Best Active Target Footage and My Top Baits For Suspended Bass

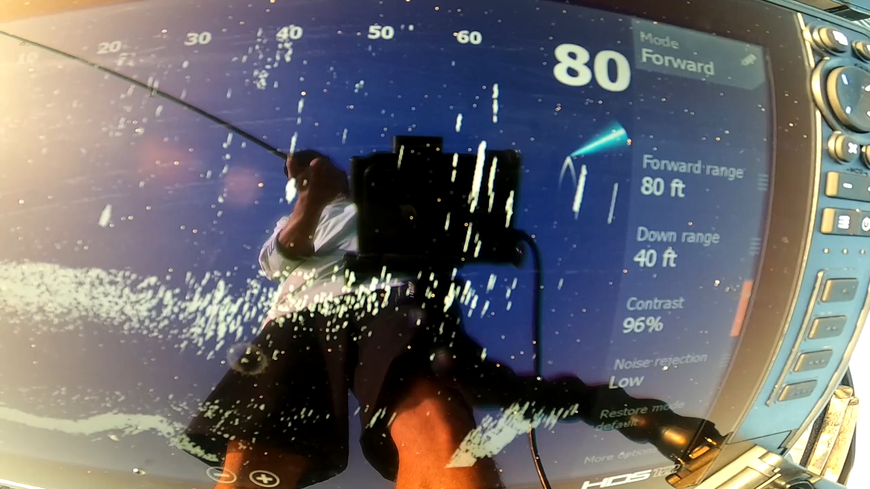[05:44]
but before i take this chatterbait off and put a lipless crankbait on let's see if i can give him a hit of chatterbait
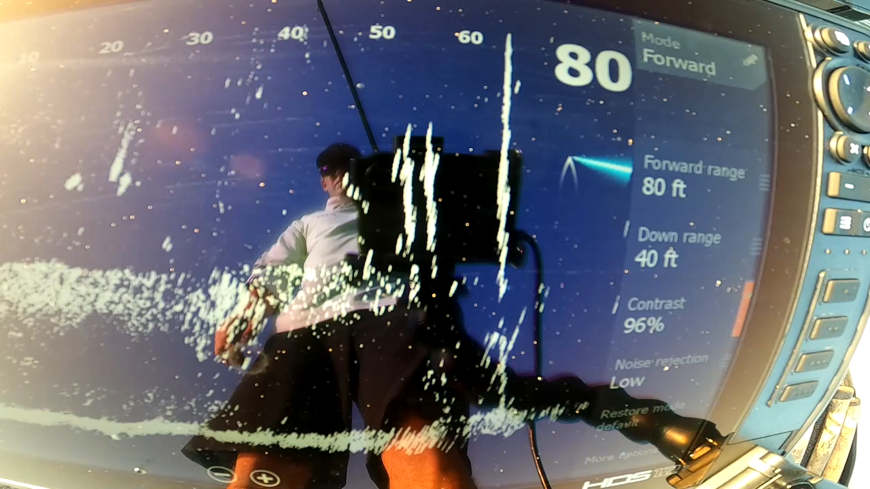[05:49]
there's fish everywhere i turn in it's
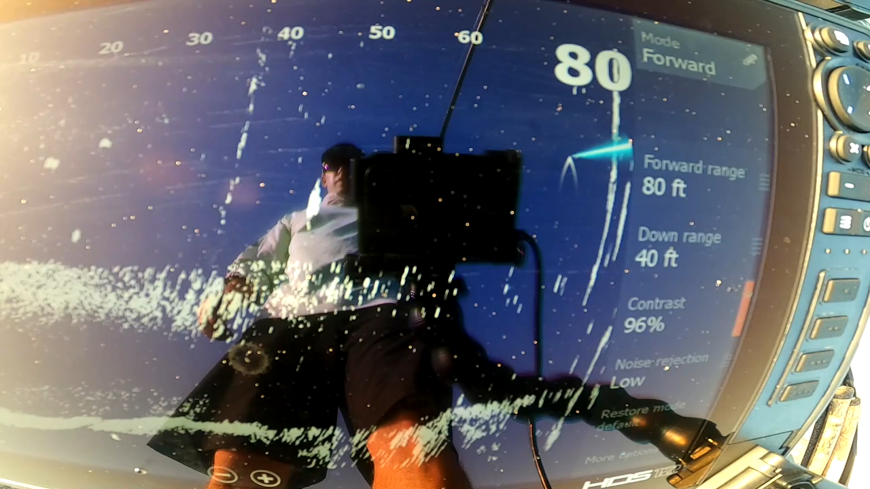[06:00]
i'm around a lot of fish just can't give him a bite they're starting to get underneath the boat i'm actually scanning almost under my boat now when i see like this is directly under my boat
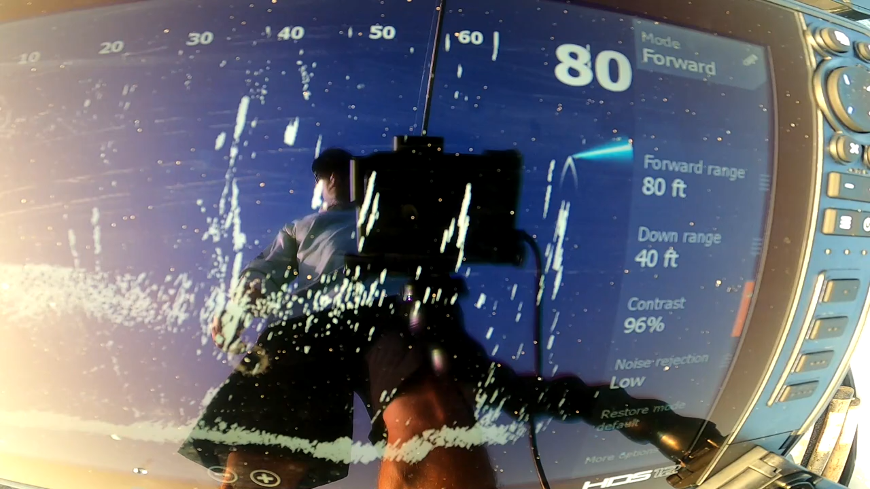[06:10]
fish fish fish
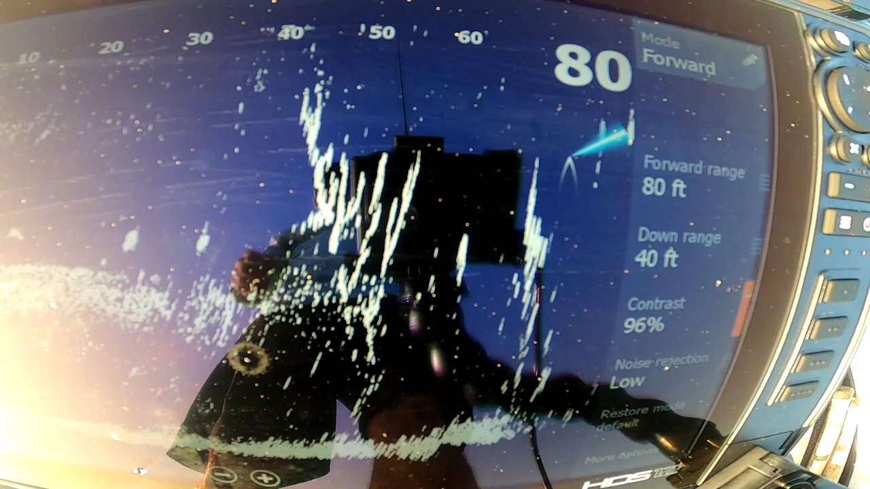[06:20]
let that chatterbait sink down all right there goes my chatterbait down to him see if i can get one to spin around on the chatterbait maybe
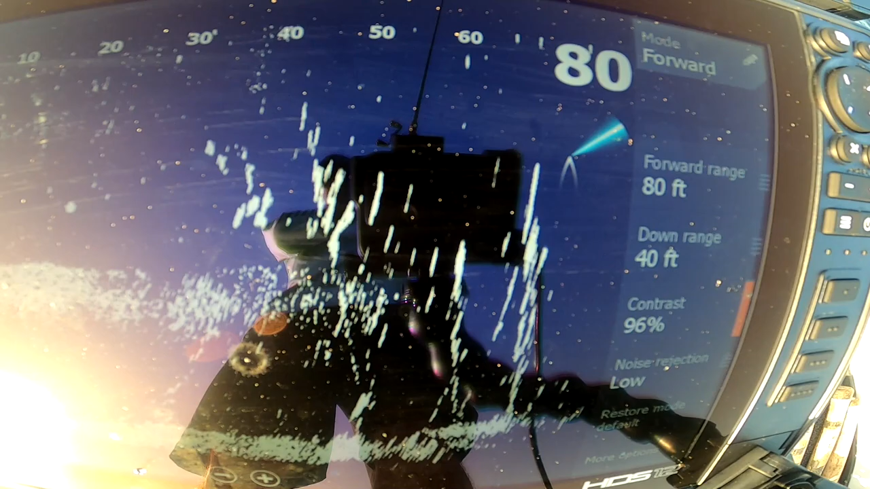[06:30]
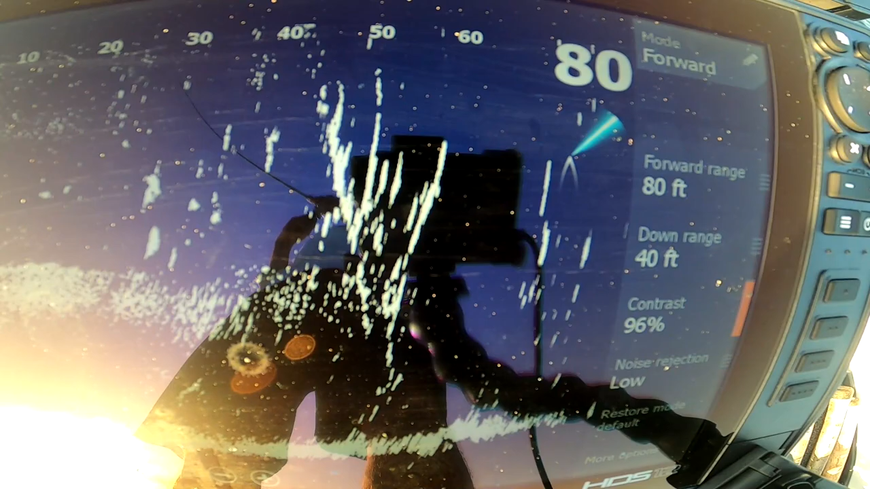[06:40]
oh like that he should have he should have had that i mean he came hard
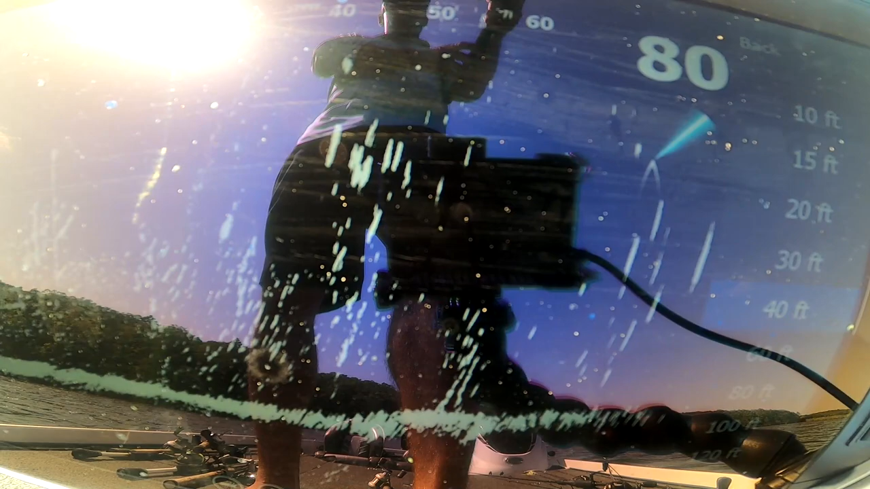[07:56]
oh look at all of them my spoon's going down right in them
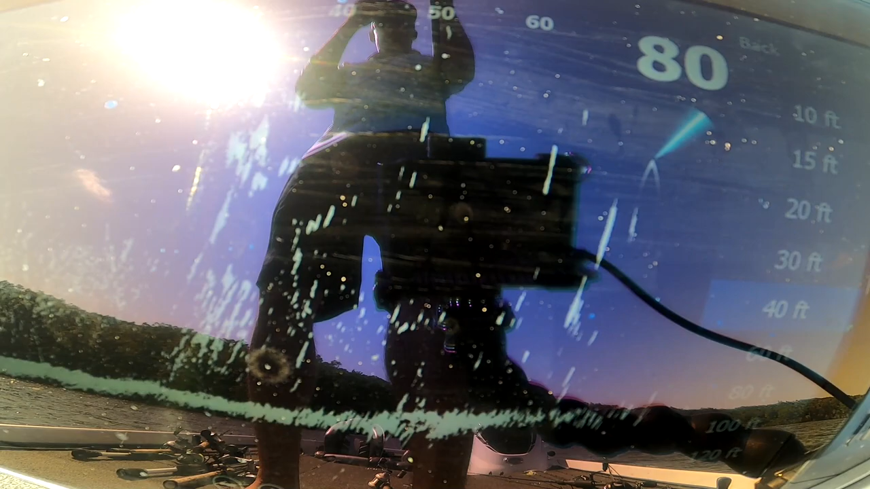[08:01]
oh my god look at them go i should get one i can't believe that
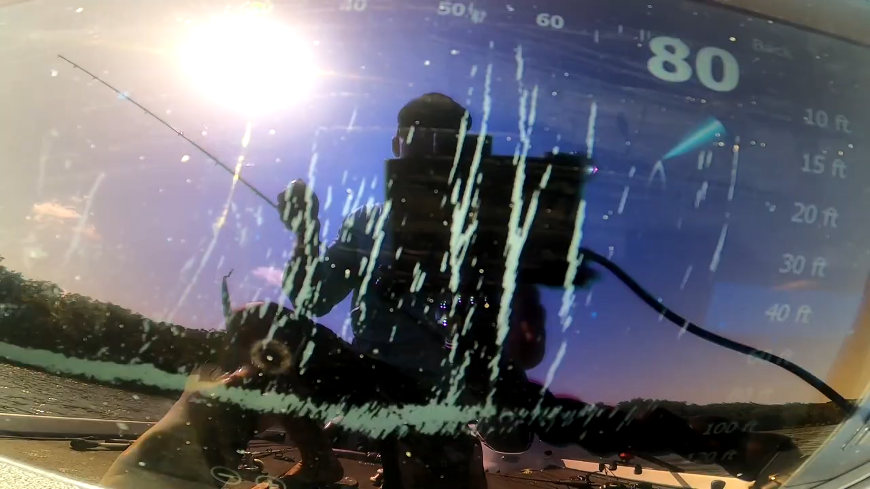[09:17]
hooked him in the tail this is
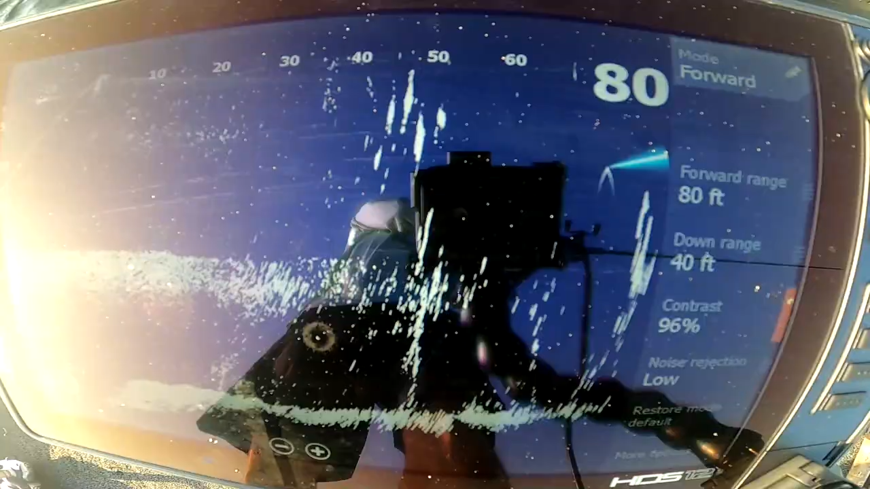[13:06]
behind oh and they just came up to school and i kind of almost hit them they should
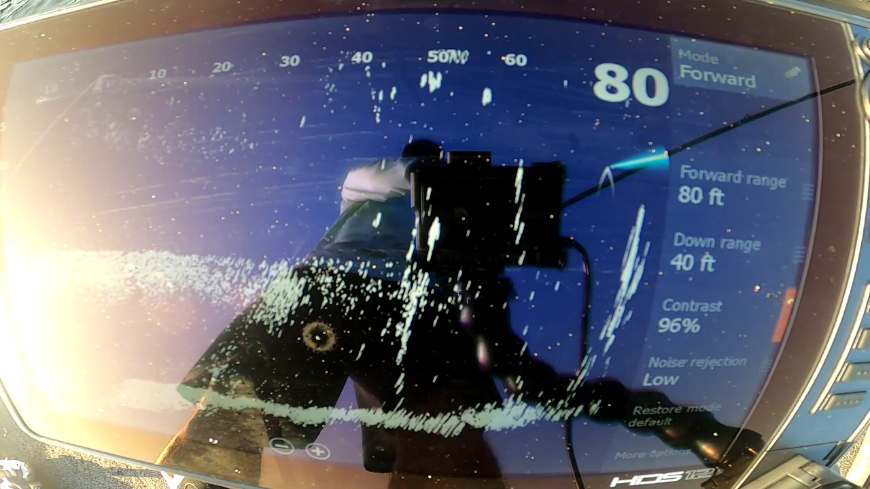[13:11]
oh look at them they just those fish just busted on the surface
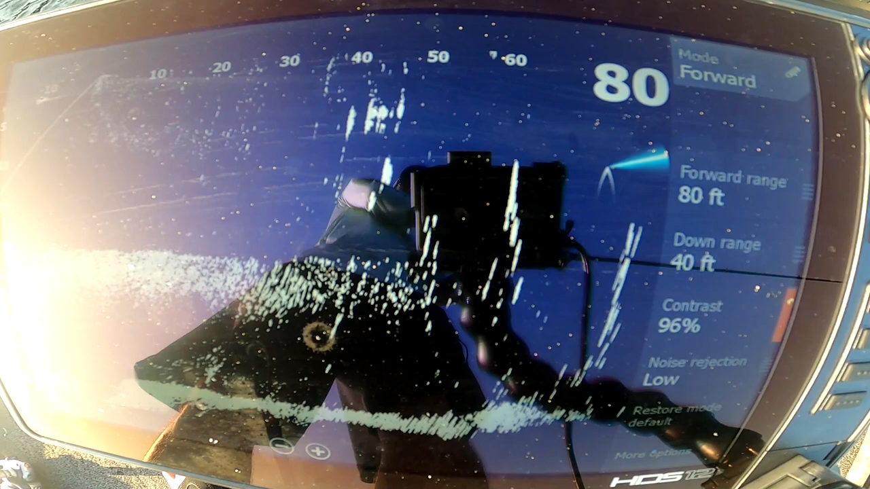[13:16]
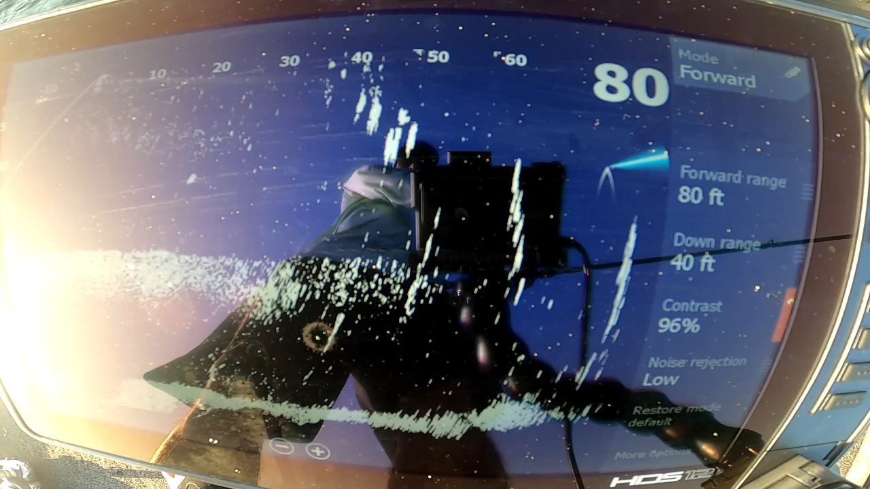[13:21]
look at them chase
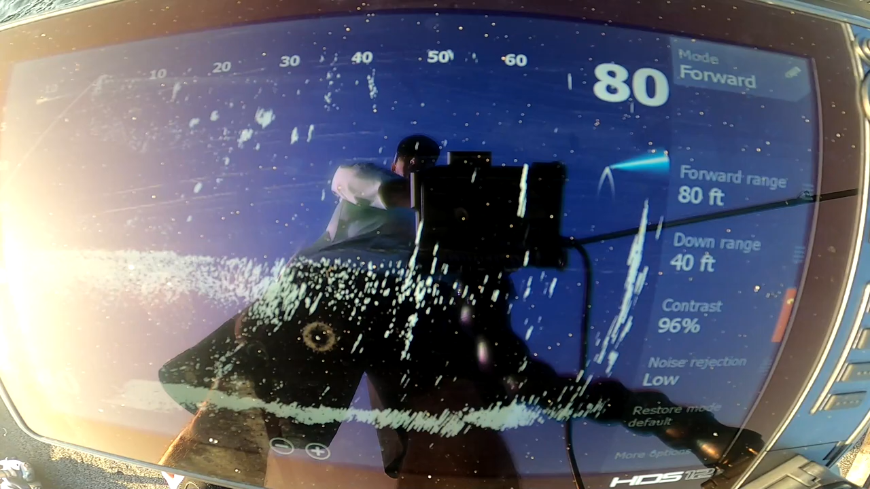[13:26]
and i'm not reeling too fast they just
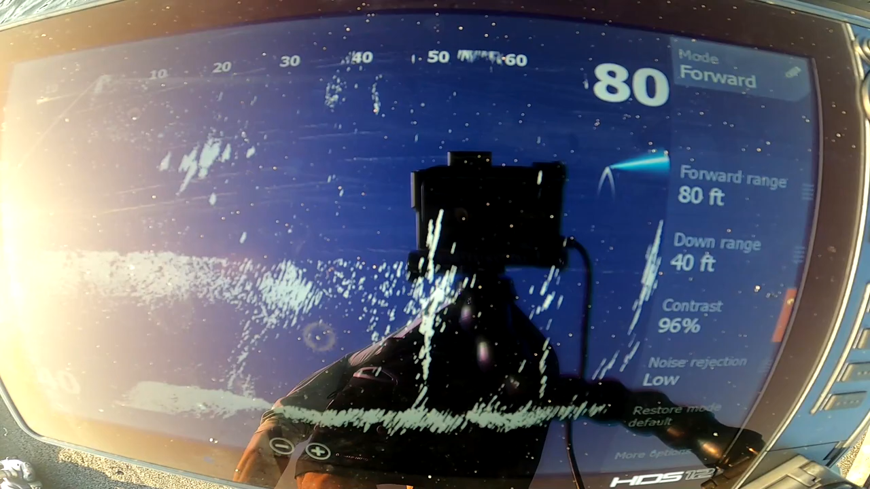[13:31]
that's just that's just how
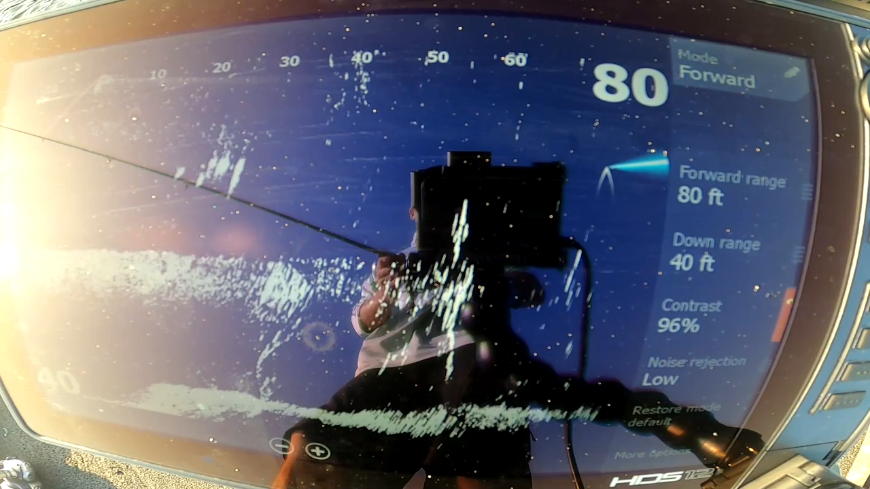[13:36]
this fish are they came up and busted